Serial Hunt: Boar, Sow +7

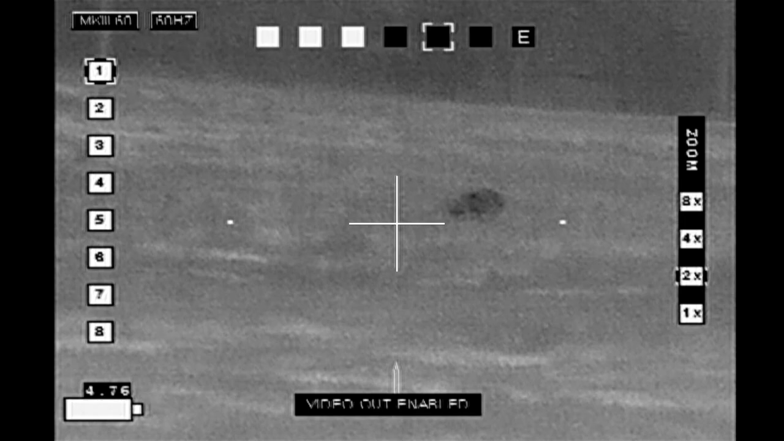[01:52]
I've just come through the gate, and I'm doing my scan, and sure enough, there's a hog out in this pasture that wasn't here 5 minutes earlier when I came by.
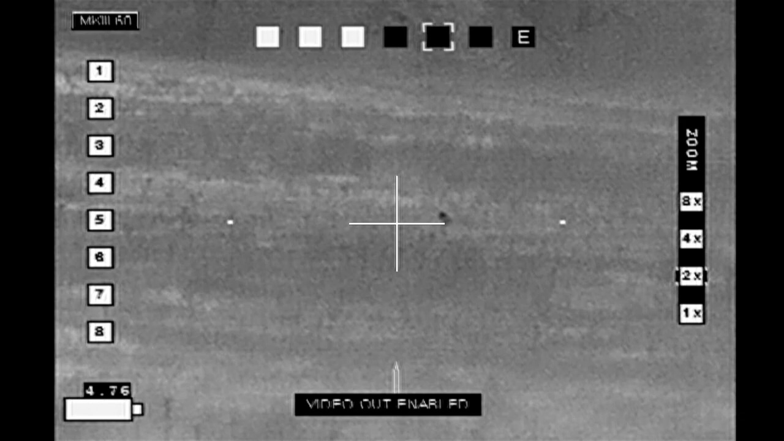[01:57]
But there's one here now, and I'm going to try to shoot it with my Monster Armory takes 15 multipurpose carbine and
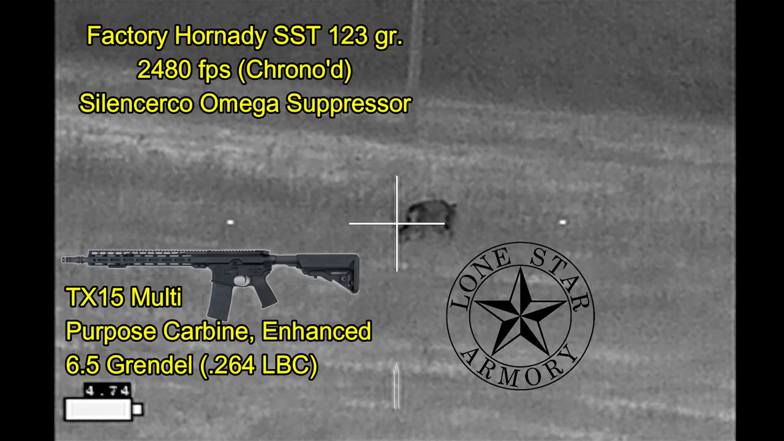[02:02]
6.5 Grendel shooting factory 300 DSST 123 grain ammunition. Looks like a decent sized boar.
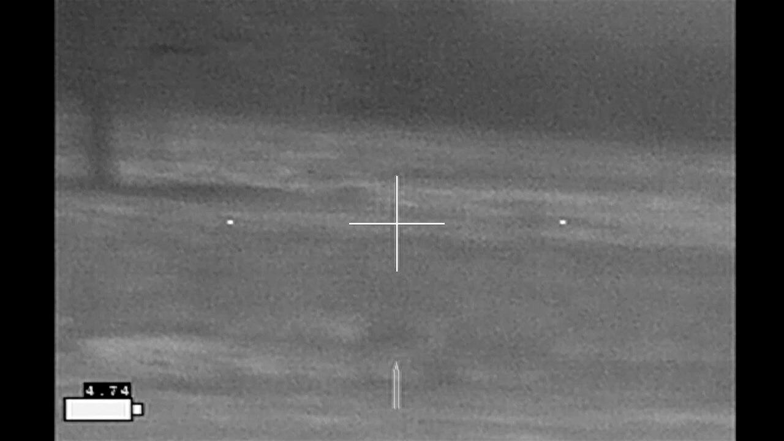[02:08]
I don't see any livestock or any other hogs in this pasture.
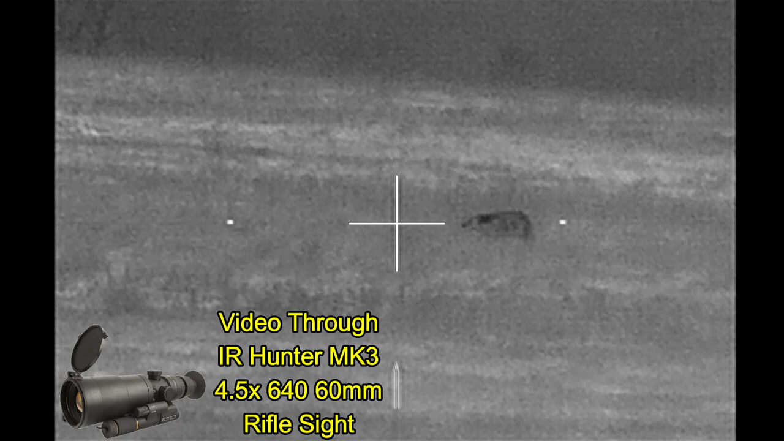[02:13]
The problems I do have at this point are getting illuminated by cars driving by on the road and by the security lights on the landowner's house.
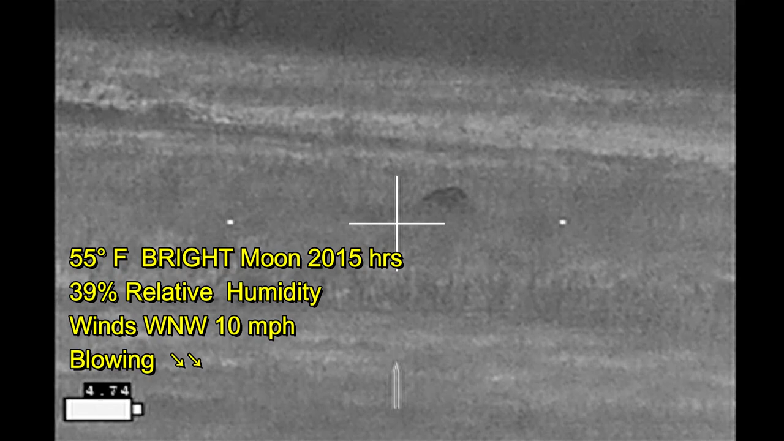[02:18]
The wind is in my favor, which is great, so I'm just going to camp out here and stay still
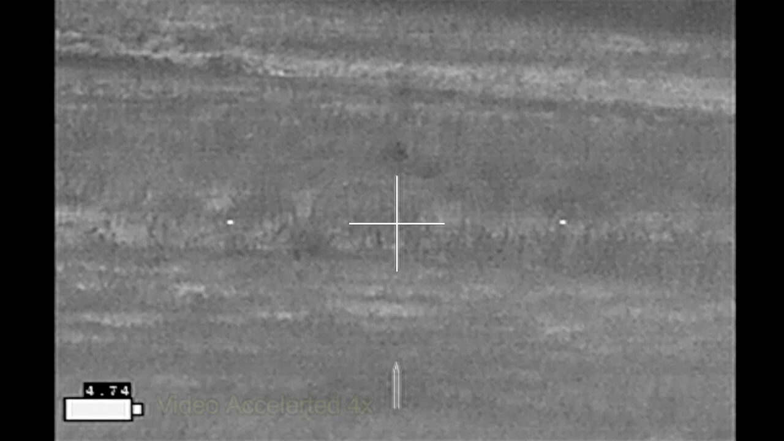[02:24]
and wait as the hog continues to come closer. No reason for me to move.
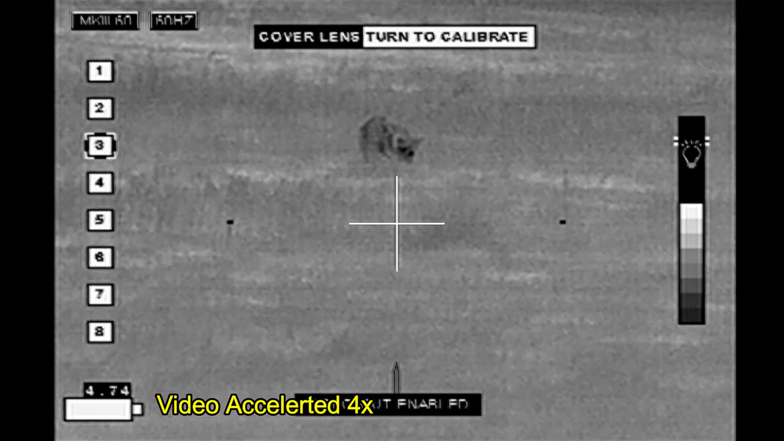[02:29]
I will let the hog do all the moving for me.
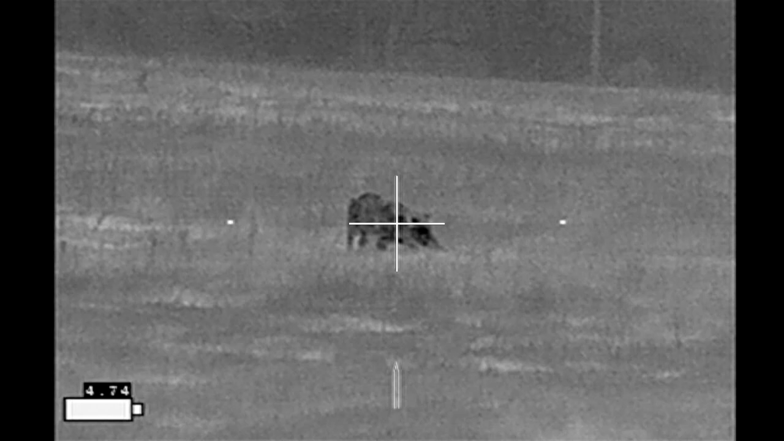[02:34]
Finally decided the hog's probably close enough. Take a couple cleansing breaths
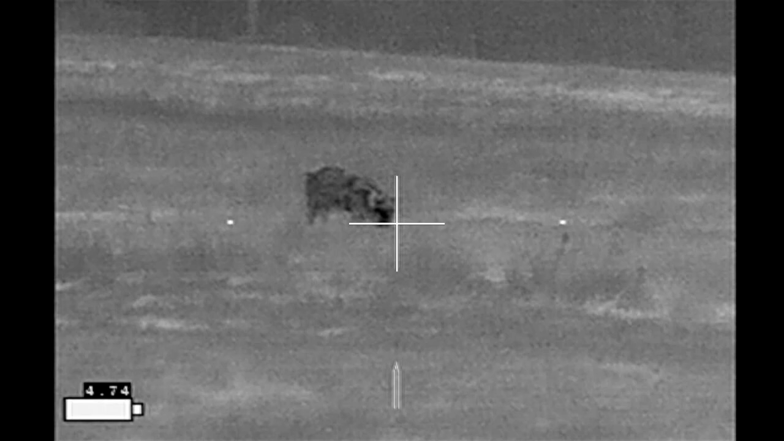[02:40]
and wait for my time to take the shot.
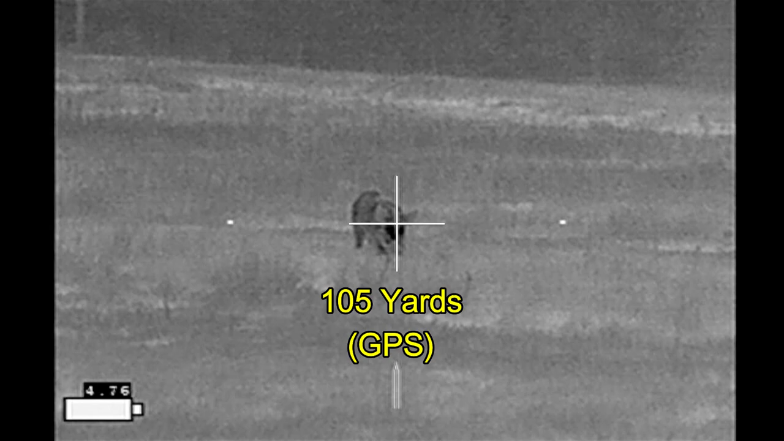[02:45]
All right, here we go.
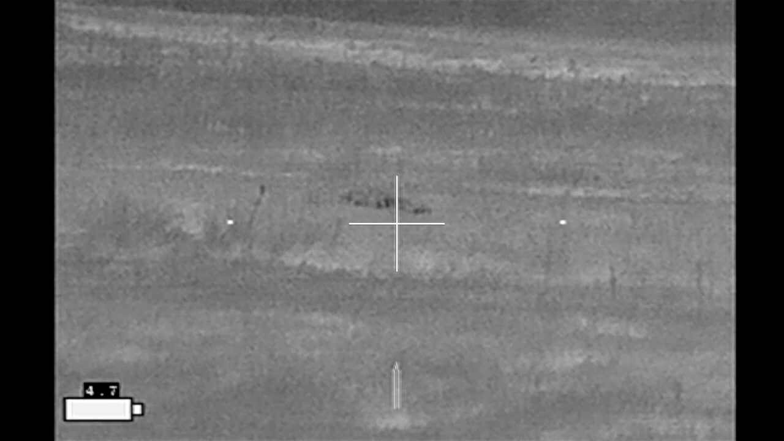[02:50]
He goes down and I stay on him for a bit. Make sure he's going to stay down.
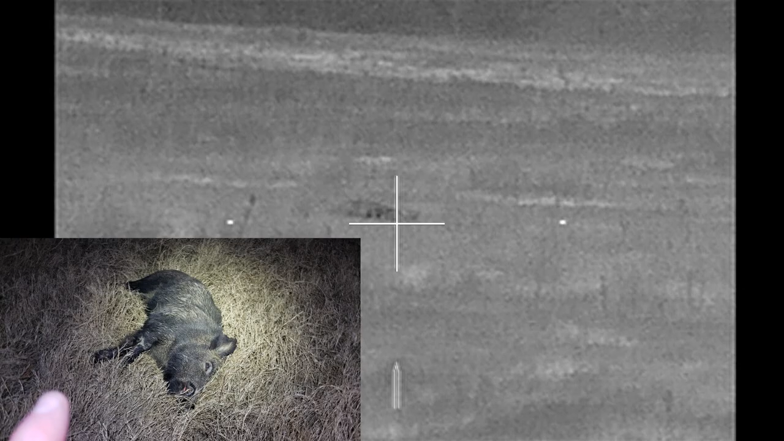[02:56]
Quick scan of the rest of the pasture, and I don't see any other hogs. So I'm going to go look for them.
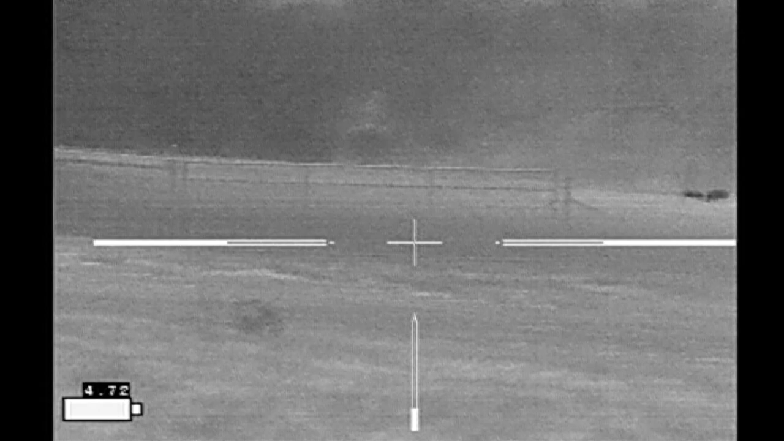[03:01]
Now I've gotten up to the corral area, and the hogs have moved off into the west pasture, so I go around the barn and come after them.
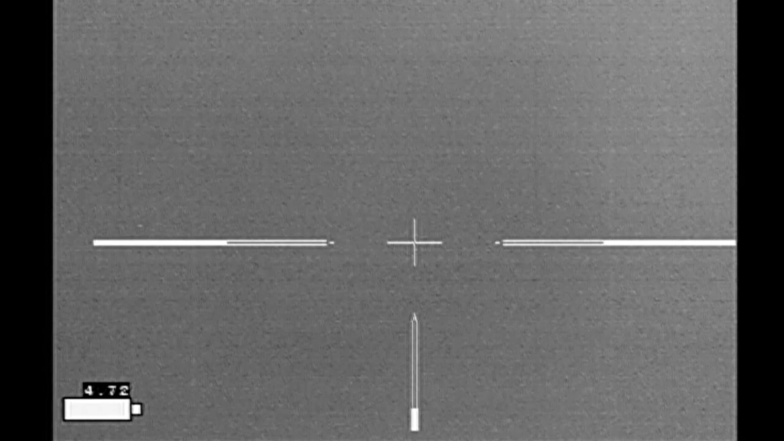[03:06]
I've used this tree in front of me to block their view because of the bright moon.
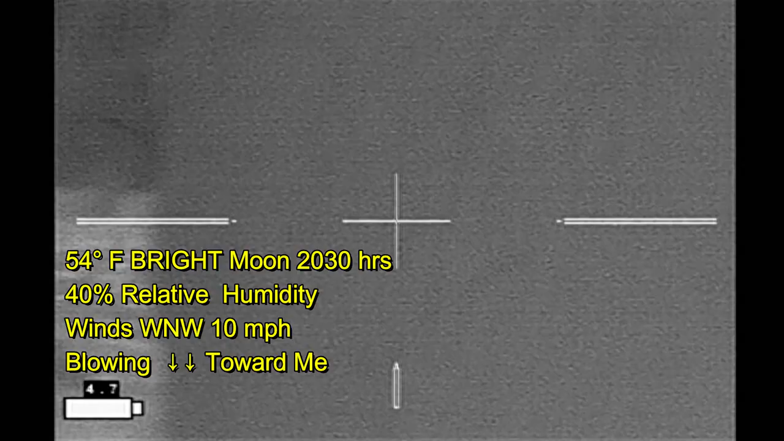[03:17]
So I'm in a pretty good position, except for this tree being in my way.
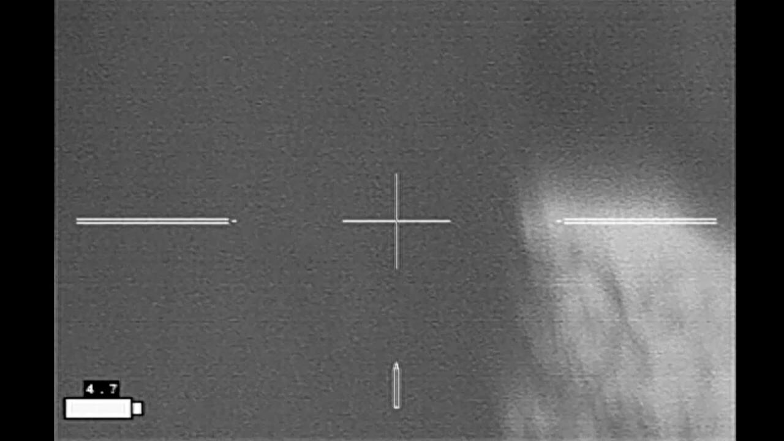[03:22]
So I move a couple steps off to the side to get a better view of the hogs.
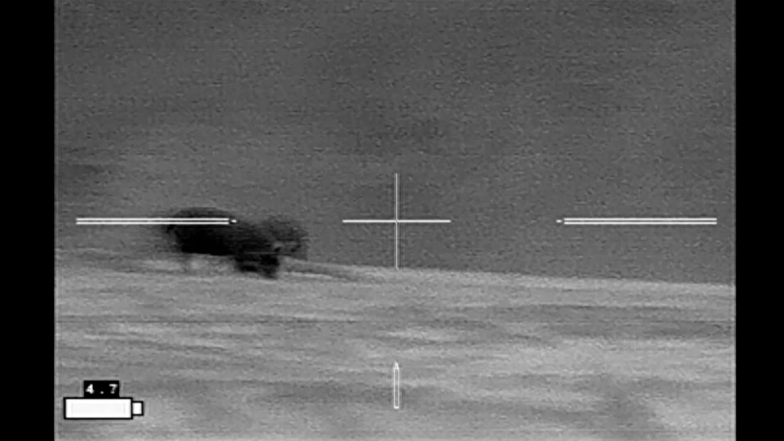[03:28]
It looks like I've got a large sow. And three smaller ones. What to do, what to do, what to do? Do I shoot the sow? Do I wait till the little ones line up? And maybe try for a twofer? They seem preoccupied.
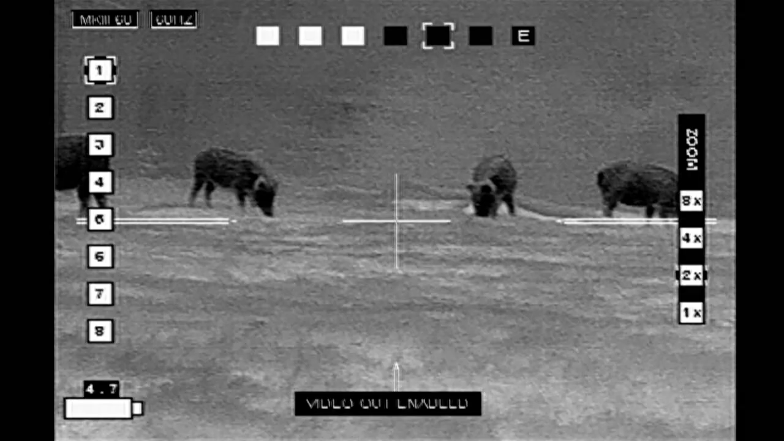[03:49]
They don't know I'm here, so I'm in no hurry to make a decision. So do a quick scan of my surroundings.
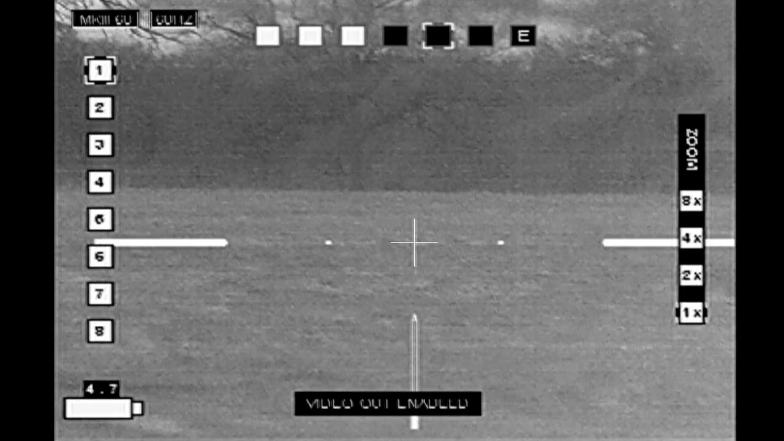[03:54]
No other animals are on this side of the pasture. I do have a problem, though.
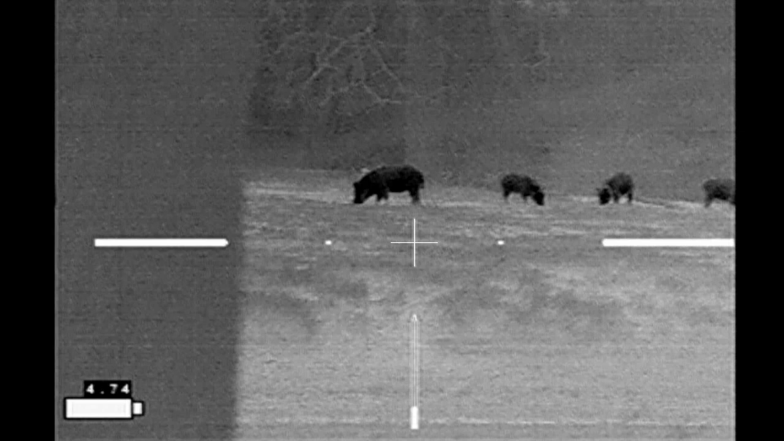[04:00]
There is the brow of a ridge right here, which is something somebody pointed out in a previous video to be concerned about. And I definitely don't want to be shooting over that ridge top.
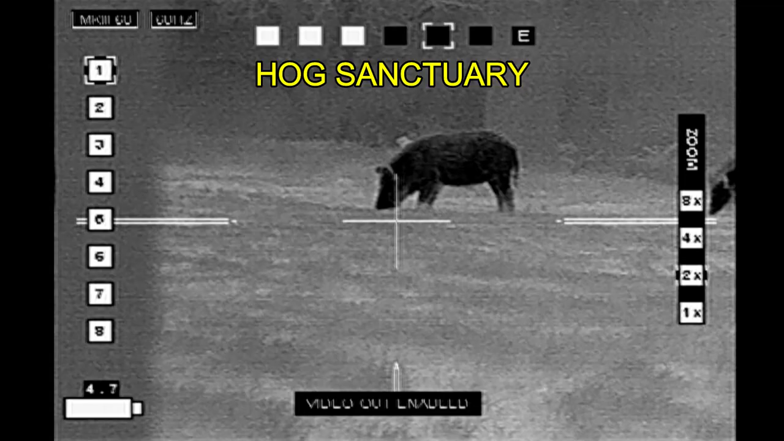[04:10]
The property to the north, the sanctuary property, is at a lower elevation right here. And so any of my shots that go over that ridge are going to go into the next property.
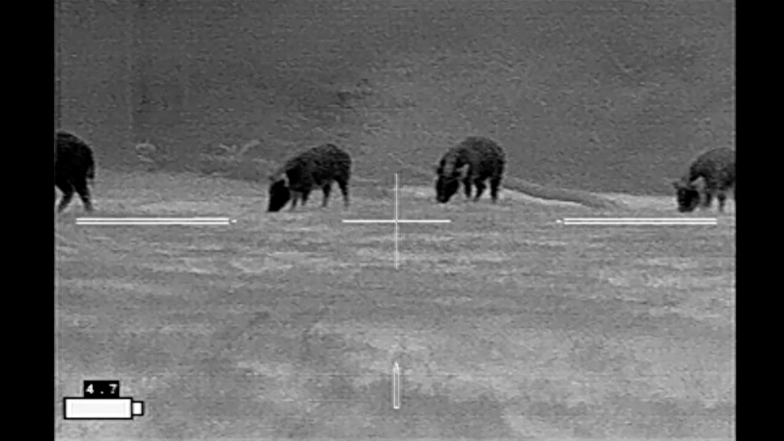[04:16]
And that's not going to be good. So I need to shoot a hog that is well below the crest of that ridge. And the obvious shot here is going to be the sow. Alright, here we go.
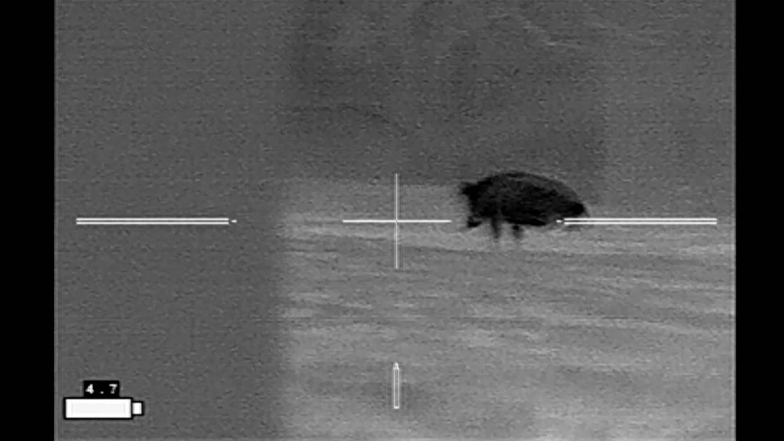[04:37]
She goes down. The hog's running an arc,
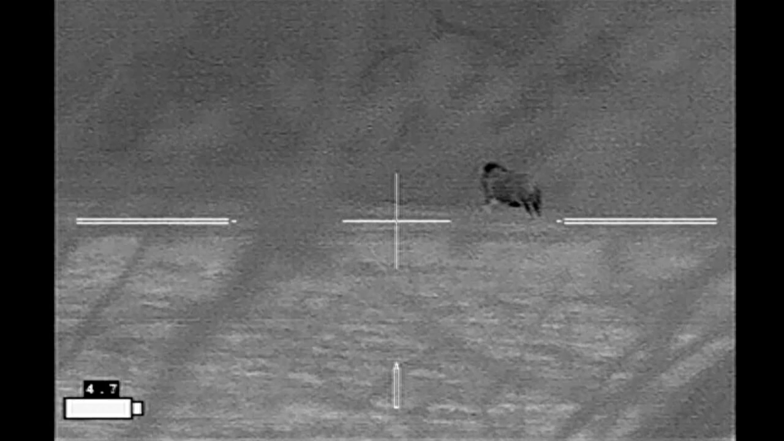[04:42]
and I lose my shot opportunities because of all the tree branches being in the way.
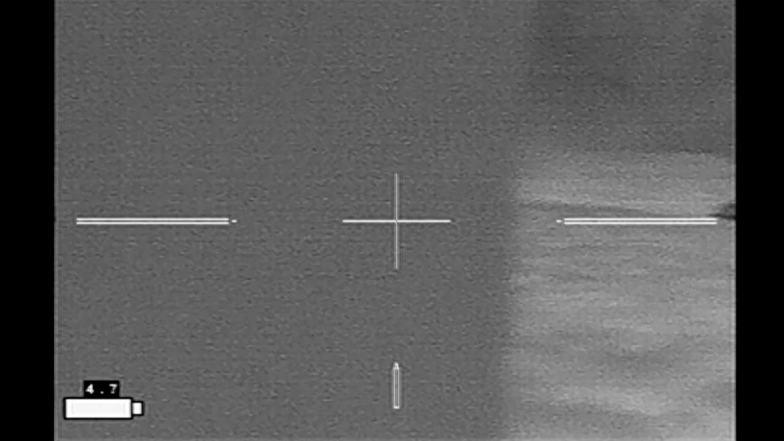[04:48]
She's staying down. I've got one hog that has stopped.
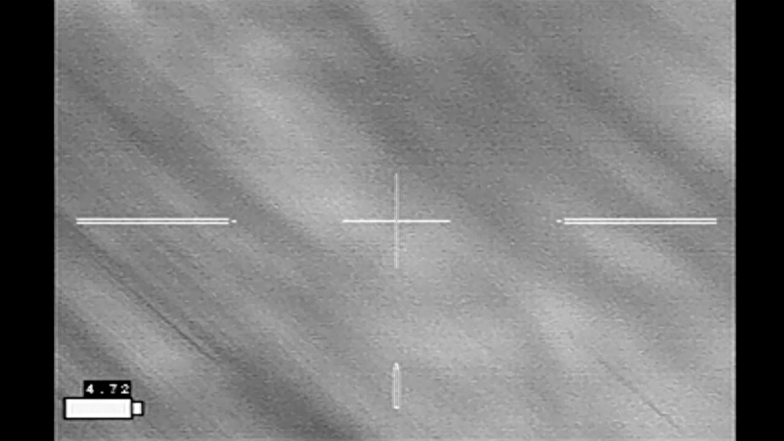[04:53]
So I try to move out from behind the branches. Maybe get a shot,
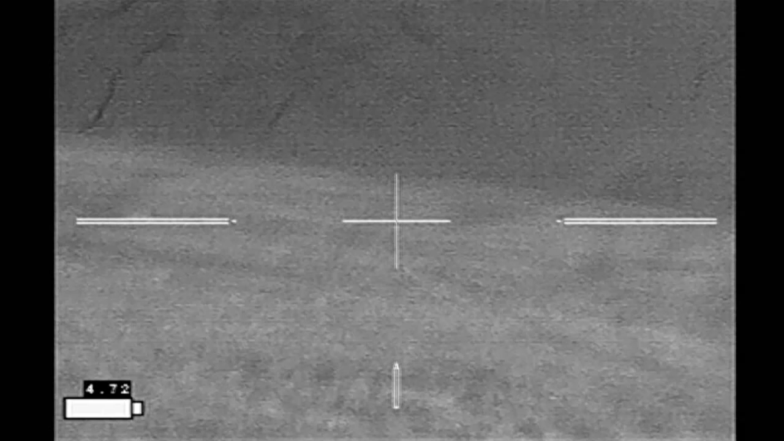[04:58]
and it's over the ridge, headed down, and then disappears into the hog sanctuary.